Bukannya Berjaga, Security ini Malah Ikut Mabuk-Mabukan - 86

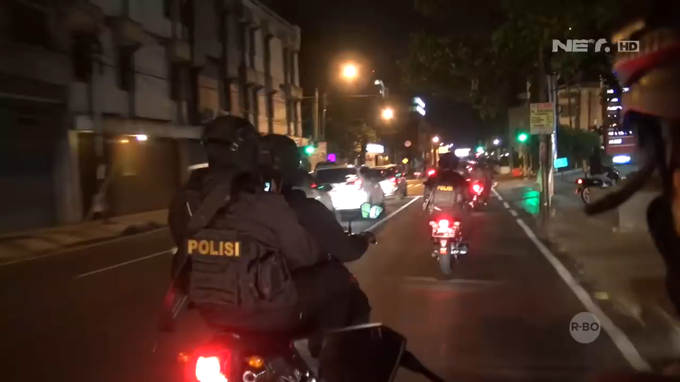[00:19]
Kami berkeliling, kemudian tim Prabu pada saat itu melintas jalan sepi.